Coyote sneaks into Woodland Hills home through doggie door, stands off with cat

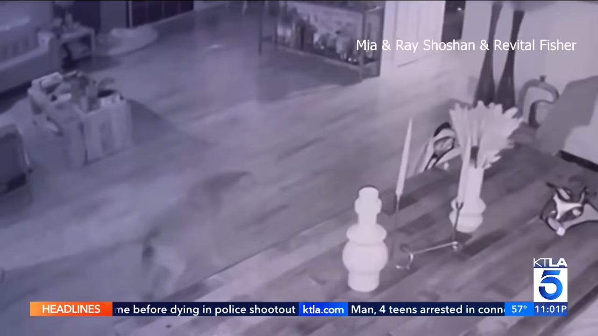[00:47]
This curious coyote got a little too close for comfort early Friday morning after finding its way inside a Woodland Hills home.
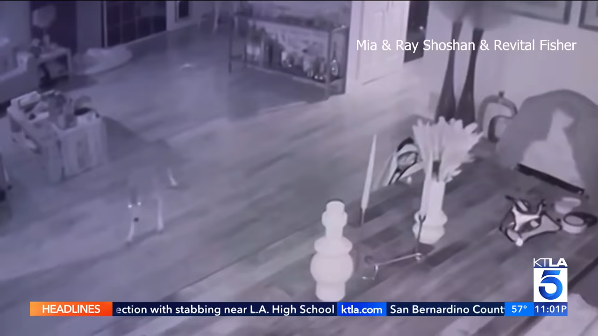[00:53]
The homeowners declined an on-camera interview,
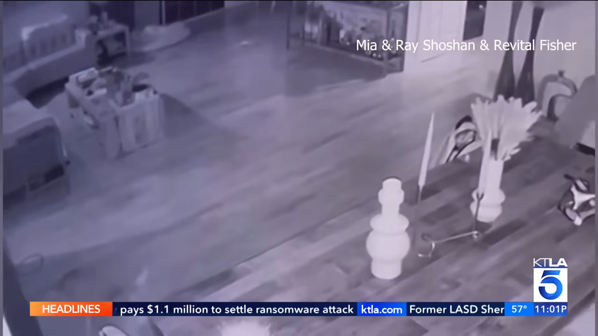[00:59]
but tell KTLA the coyote entered through a small dog door around four in the morning.
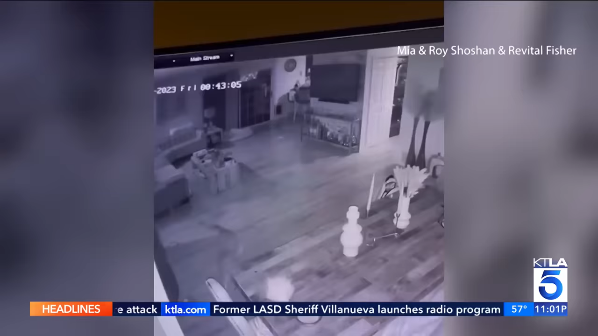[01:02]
Fortunately, it didn't stay very long thanks to a fearless feline who made it pretty clear the intruder wasn't welcome.
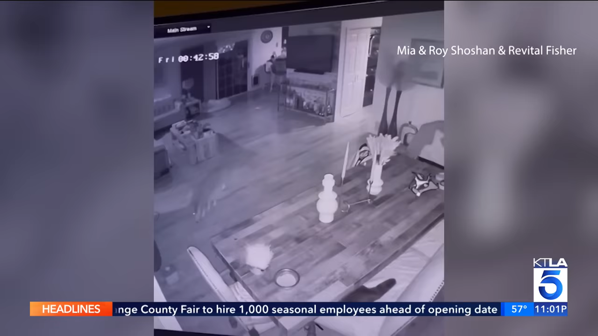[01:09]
You can see the cat darting around on dining chairs as the coyote appears apprehensive and backs away.